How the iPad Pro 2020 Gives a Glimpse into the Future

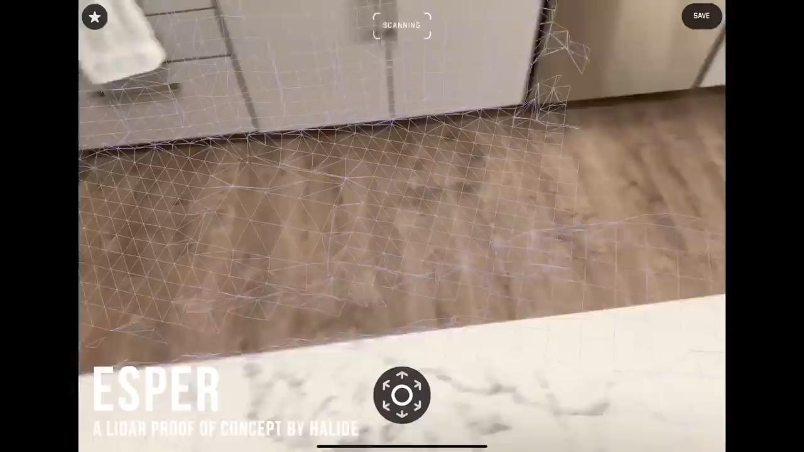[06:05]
And then it mostly computes data and starts making a 3D model of its surroundings if you move it around a lot.
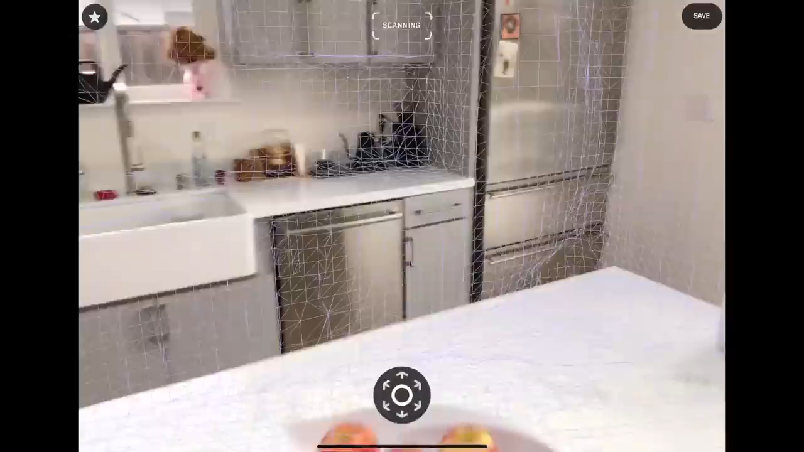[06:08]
So if we were to be trying to make a, it's like a portrait mode, even if we could, we can't right now, using that data, it probably wouldn't be all that precise.